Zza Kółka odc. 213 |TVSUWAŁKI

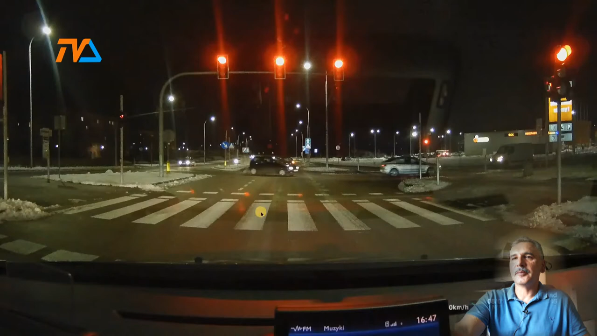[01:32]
Tak jak Państwo widzą jest pora zimowa, ulica Armii Krajowej, zjazd do centrum handlowego. I co my tutaj mamy? Oczywiście na późnym pomarańczowym, jak to wielu kierowców określa, wjazd na skrzyżowanie tej Toyoty Białej dzieliło kilka metrów dosłownie od niecierpliwego kierowcy, ale wjeżdżającego na zielonym świetle.